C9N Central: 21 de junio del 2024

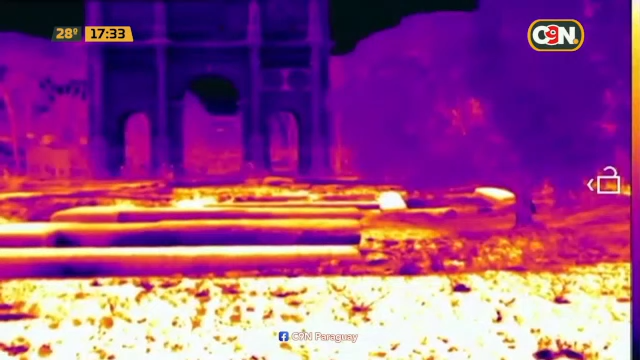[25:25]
que azota al país ya hace varios días y se va superando día a día registrando temperaturas aún mayores este es un video con cámara infrarroja miren
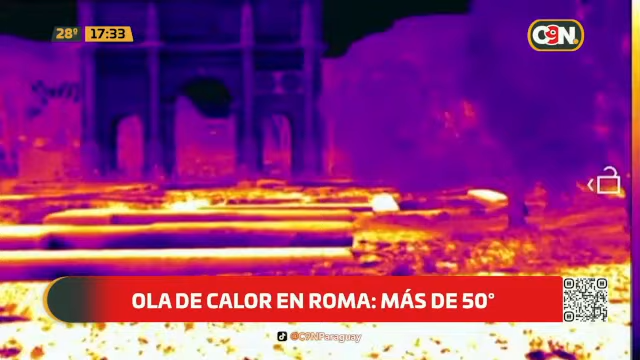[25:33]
captó el intenso calor que se siente en la ciudad el calor corporal si mirá lo que es arden
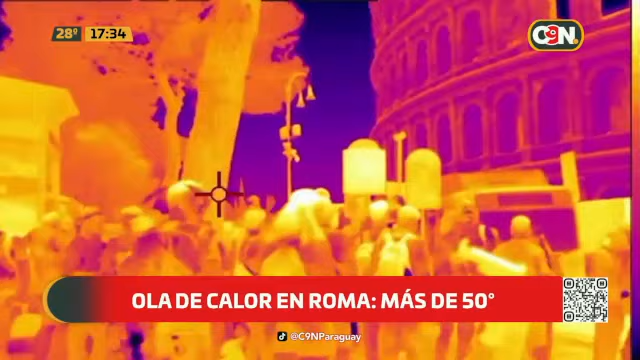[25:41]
todos arden sobre todo vos ves la cabeza si mira fíjense ahí por esta zona Aníbal pasan 25 mil personas por día 25 mil hay otros puntos en donde también hizo mucho calor por ejemplo la estación mayor de trenes de Roma por ahí pasan 450 mil viajeros
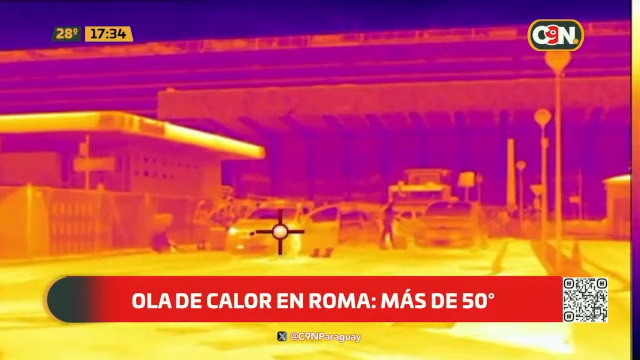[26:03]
a diario pero esta cámara infrarroja captó ahí está la plaza de San Pedro